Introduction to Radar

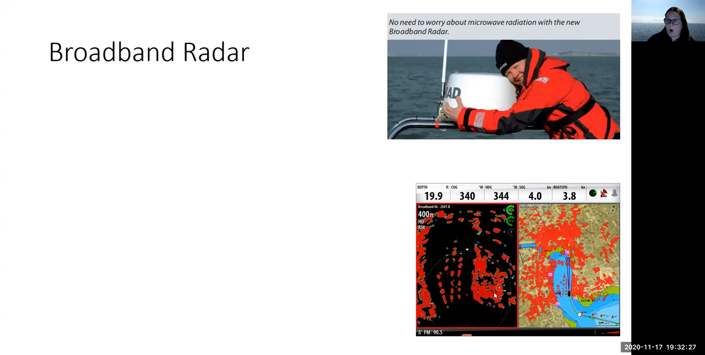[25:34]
have a broadband radar okay if it's feeling a little bit lonely and you wanted to give it a cuddle you can give it a cuddle but down at the bottom here i've also got an idea of broadband picture and what we can see is our broadband picture is a lot better it's given a lot more discrimination it's able to pick things up and how does it do it well it works using a frequency modulated continuous wave which gives us a nice clear image it's also got two antennas one transmitting and one receiving but some of the biggest benefits are particularly where i'm looking at having no warm-up and i'll show you a warm-up in a second i have no warm-up it's instant on there is nothing for the uh the micro rays there's no reason for any micro rays to get warmer
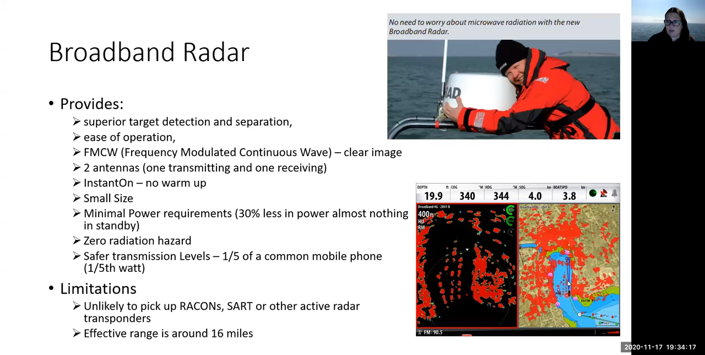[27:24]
up motor yachts it would be picking up things that like say a traditional radar wouldn't necessarily pick up so if you have the opportunity to have a play with broadband radar then it's also very good and the discrimination that you can see on the picture down here is also showing you a vessel that's coming into a harbor and these on the left will be boats that it is picking up so it's giving you a much clearer picture